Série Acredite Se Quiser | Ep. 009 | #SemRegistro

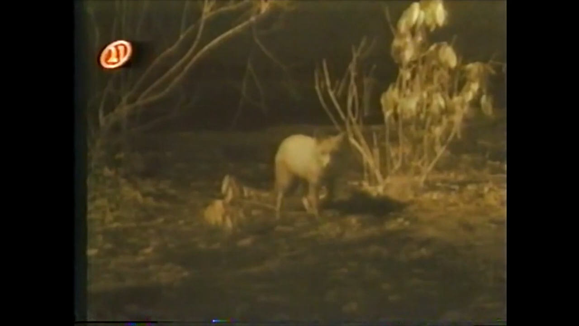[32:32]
Agora, as câmeras de infravermelho penetram na escuridão que geralmente oculta as raposas.
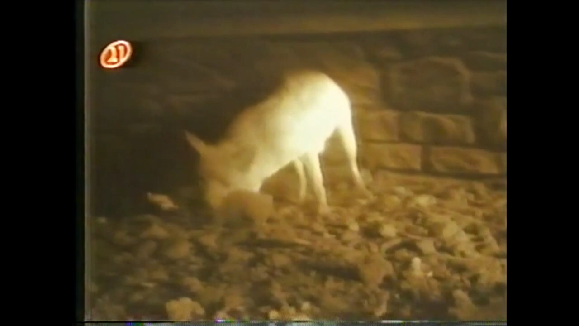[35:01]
Agora, toda a atenção dela é dedicada aos quatro filhotes.